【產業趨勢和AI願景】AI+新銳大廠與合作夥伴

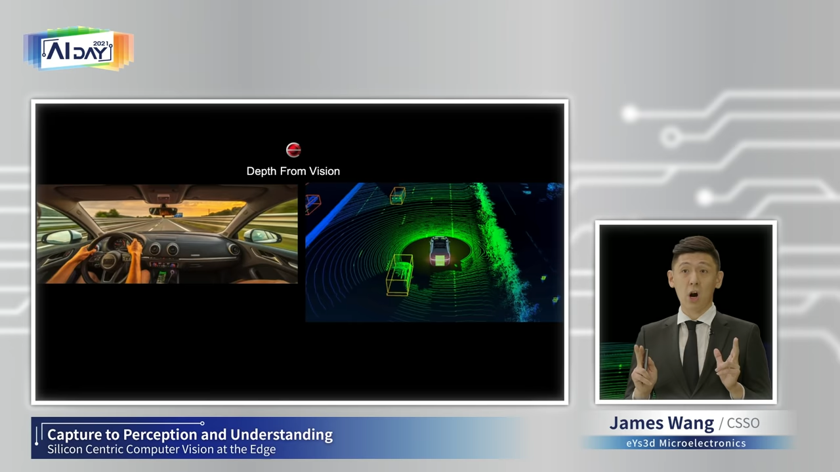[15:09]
you don't really need those 3D sensors. to help you drive, all you need to see is RGB images, and then your brain will help you process the 3D. How does that work? Basically, it's by your pair of eyes.
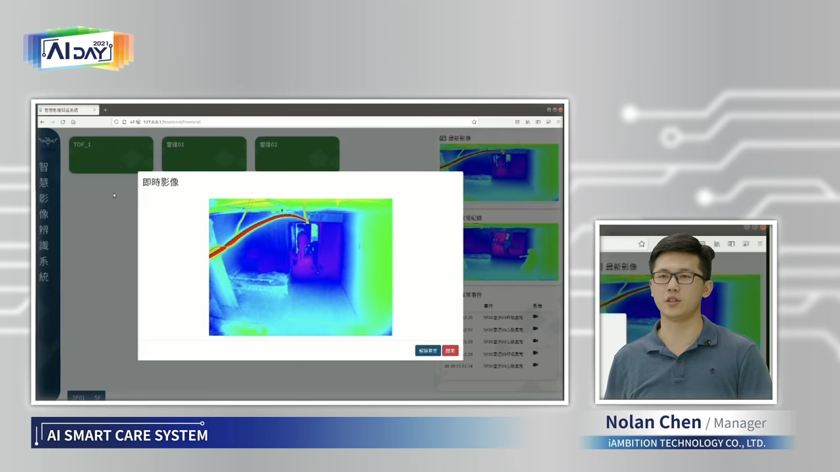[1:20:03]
alarm the nurse, someone's falling in the room, so that she or her, he can go to that room to check what's happening immediately.
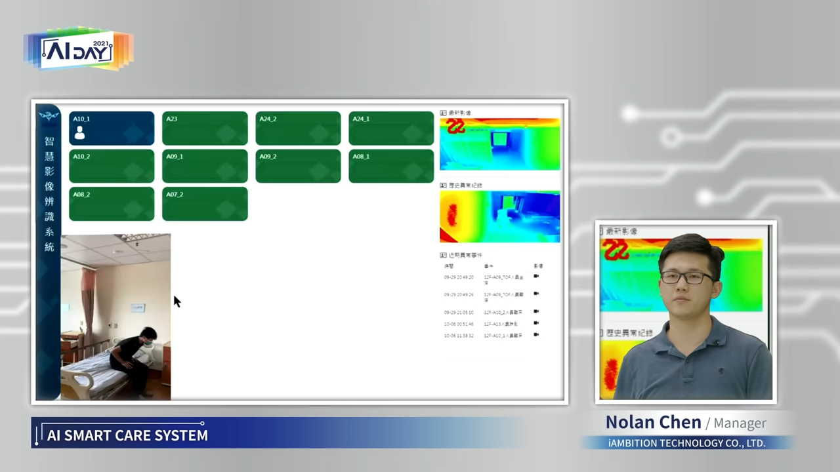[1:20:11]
Here's another demo that showed the radar sensor to detect our